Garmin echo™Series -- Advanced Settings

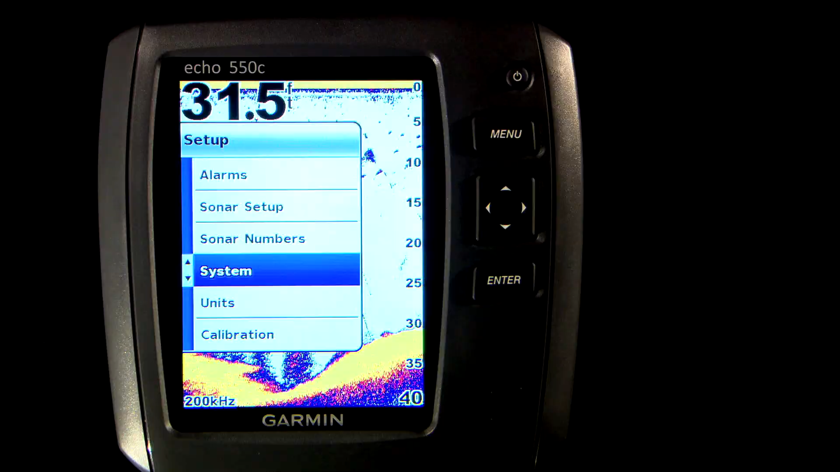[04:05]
One last option we wanted to show you is the calibration option.